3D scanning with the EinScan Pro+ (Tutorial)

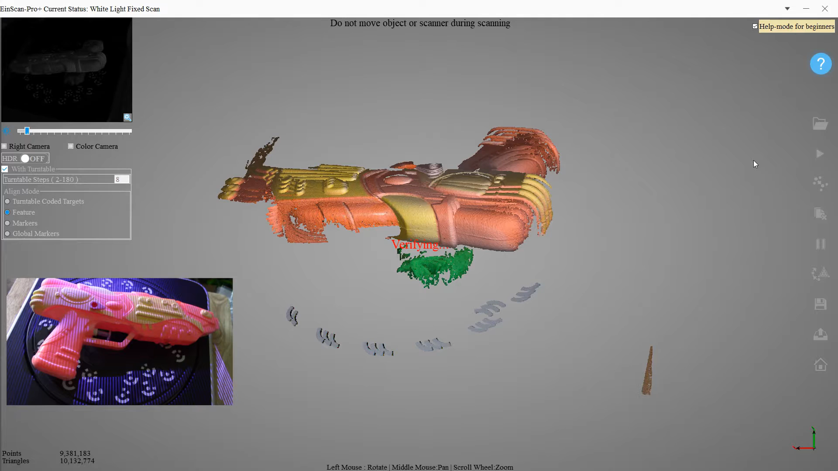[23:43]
Unfortunately some of that white frostiness does come up in the texture.
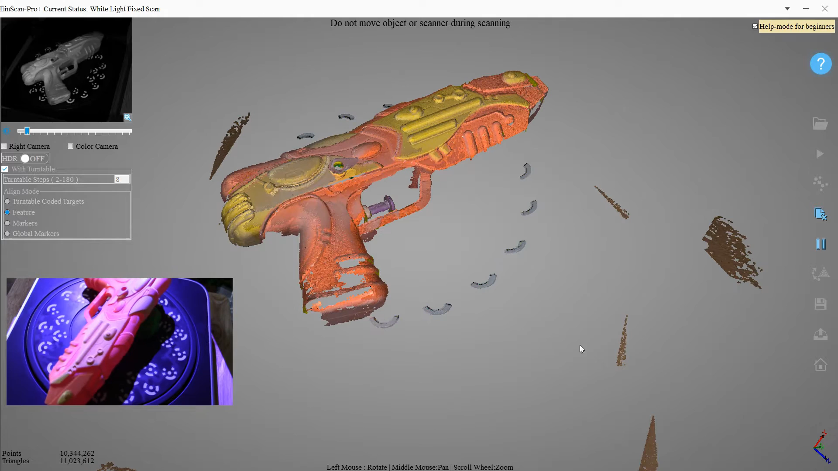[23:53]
But, you know, hopefully that's not an issue for you and you can clean that up in some 3D painting software.
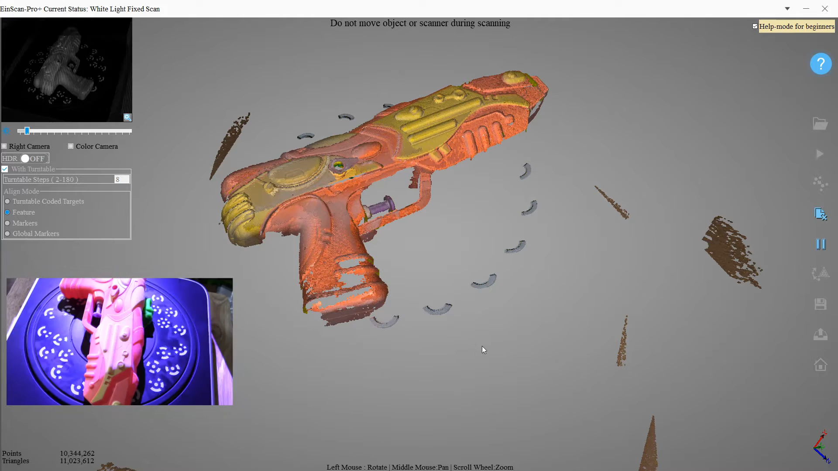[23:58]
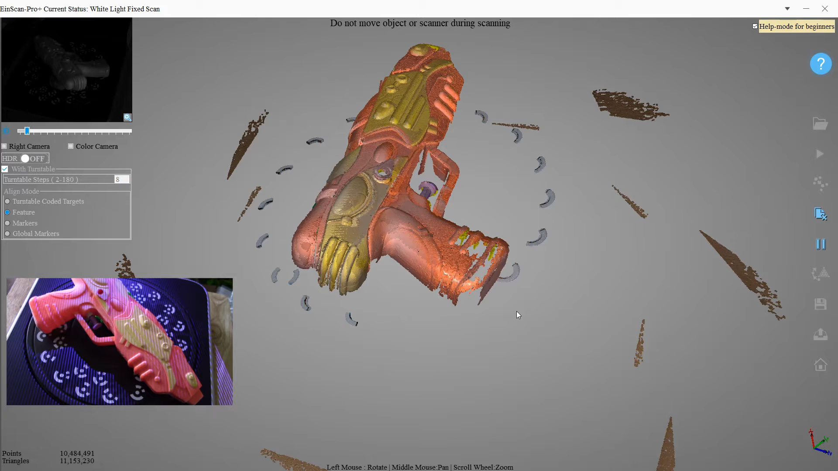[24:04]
Yeah, so that is looking much better.
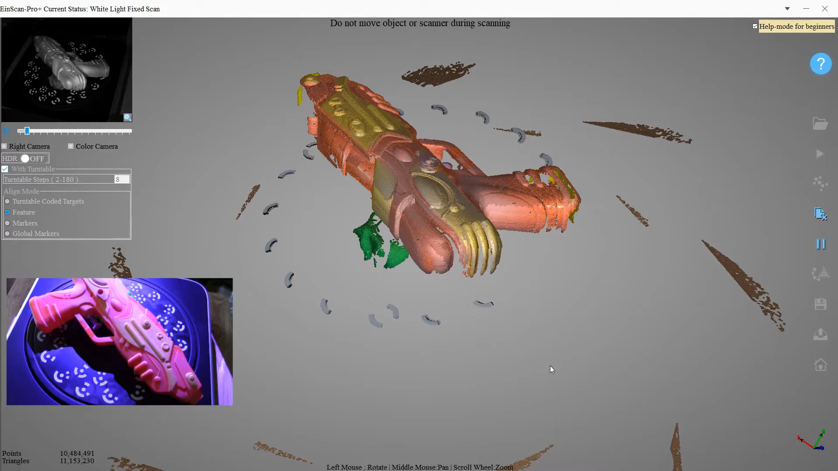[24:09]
We can rotate it around while it's scanning, but then as soon as it finishes the next one, it tends to jump back to another position.
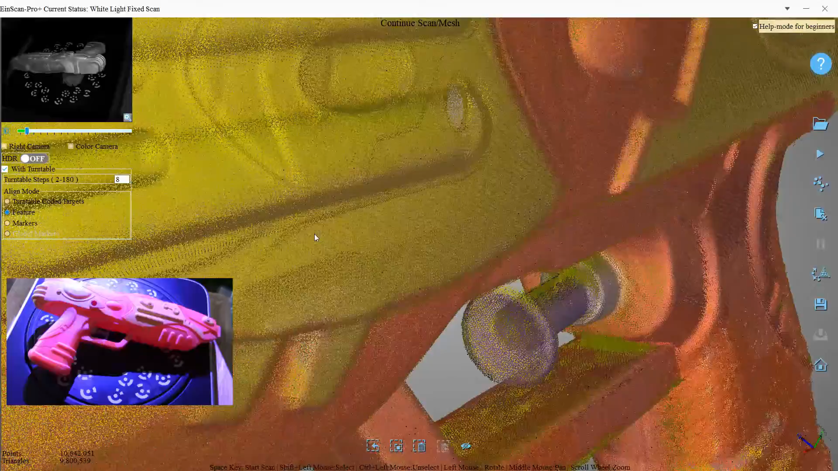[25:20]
If you zoom in you can see all the individual points. Okay, so let's make a mesh out of it and see what's going on.